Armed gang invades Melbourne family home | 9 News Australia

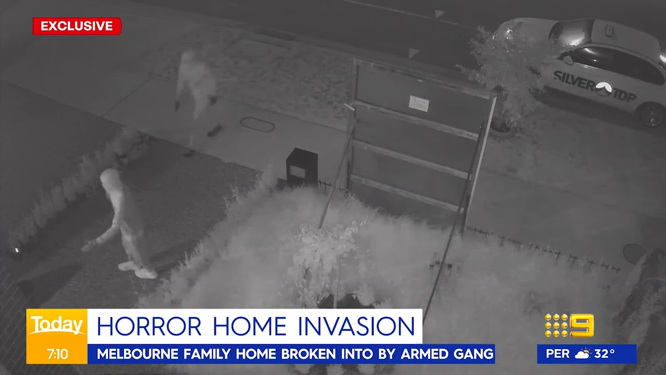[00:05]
This is the moment three masked intruders armed with a gun and machetes break into their home in the early hours of Sunday morning. It is just terrifying. Gurinder Singh, his wife Harpreet, his mother and two children join us now live in Calcalo in Melbourne's north. Thank you so much for joining us after what was a harrowing weekend for you.